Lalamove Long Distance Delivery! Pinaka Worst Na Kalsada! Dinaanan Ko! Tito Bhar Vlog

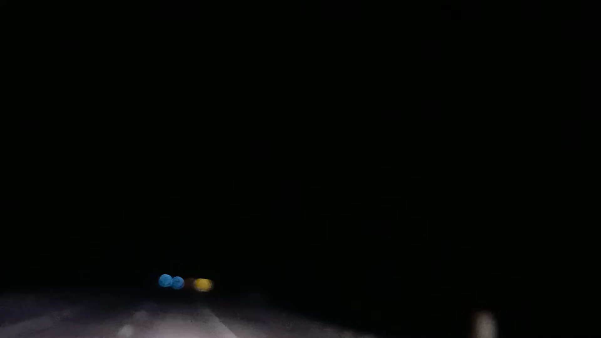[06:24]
nakapunta dito grabe tumatayo yung malahibo ko hindi ko alam kung bakit at pansinin nyo po walang ilaw ang mga poste dito so magkakaroon lang ng ilaw pagka may kasalubong at ginagawa itong magkabilang palsada yan o at may pangilan nila na bahay
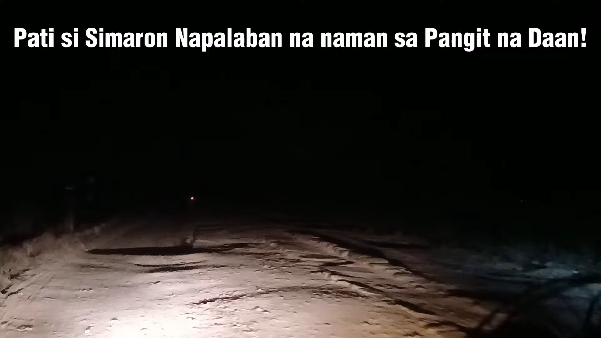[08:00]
mabalang gagawin pa matataas yung malalim yung lumak o may mga motor parang umano na o nagkabitak bitak na po o malalim yung lubak
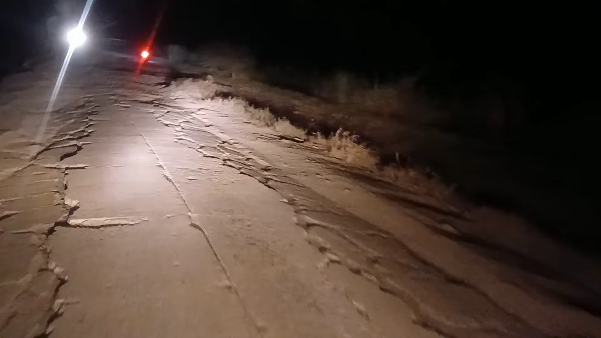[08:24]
parang nadurog na yung durog na hindi parang nawala na yung simento tapos napaka tutulis ang bato mahirap dito masisiraan ka ah o naman sana
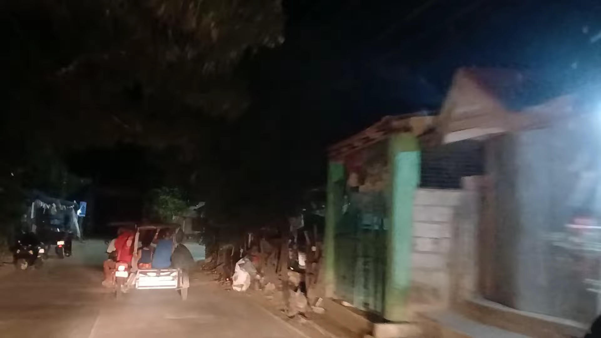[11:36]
nagpaalala siya kang hina na bakit daw dun ako dumaan wala daw mga kabahayan dun saka walang ilaw
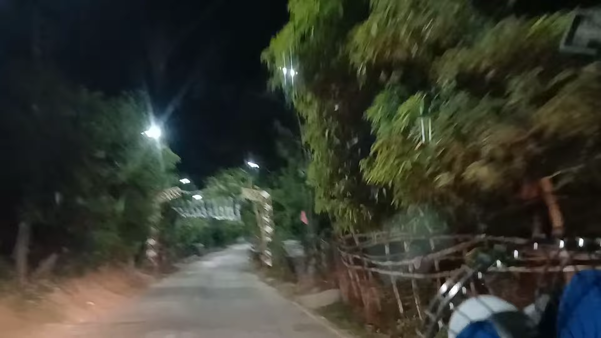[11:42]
nag-aalala din siya syempre malayo nga naman at ito medyo kabundo ka naman yung kanila ang kagandahan dito puno naman ng straight light ito talagang kahit wala kang masalubong maliwanag unlike doon sa gitna ng kalawakan na yun talagang pwede kang hold up in dun eh pagka
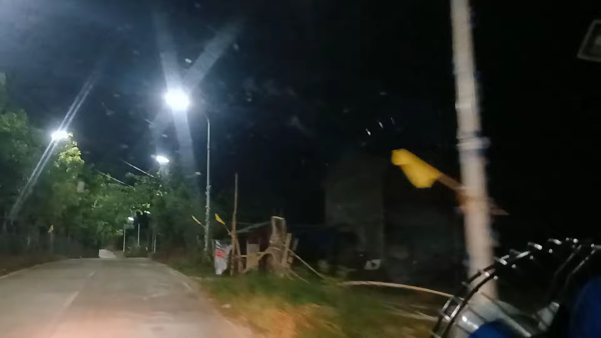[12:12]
may biglang naghaharang sa'yo dahil sira-sira yung daan hindi mo mabibilisan at walang ilaw